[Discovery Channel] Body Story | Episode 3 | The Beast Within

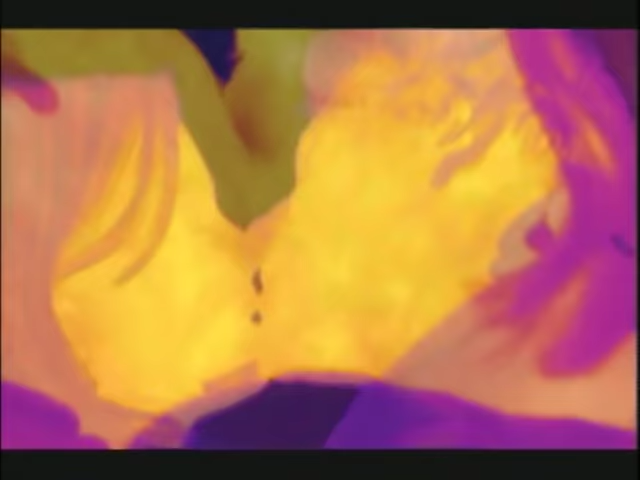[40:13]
Greg's animal brain directs more and more blood to the surface of his skin.
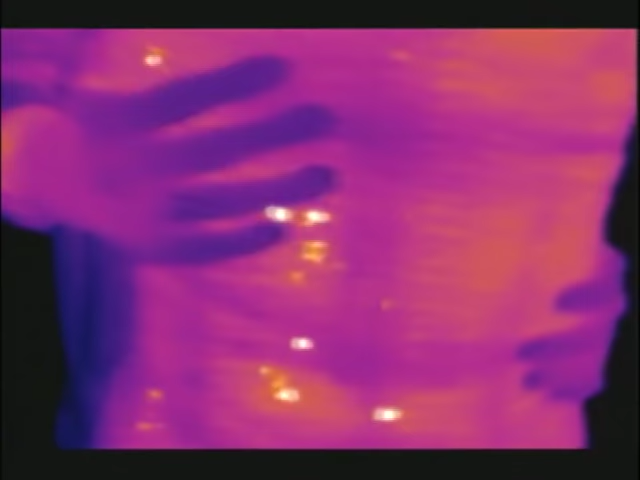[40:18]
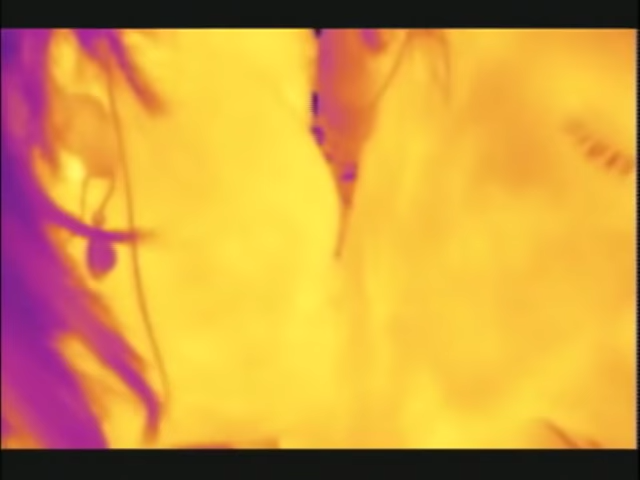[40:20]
Engorged with blood, his skin gets hotter by several degrees.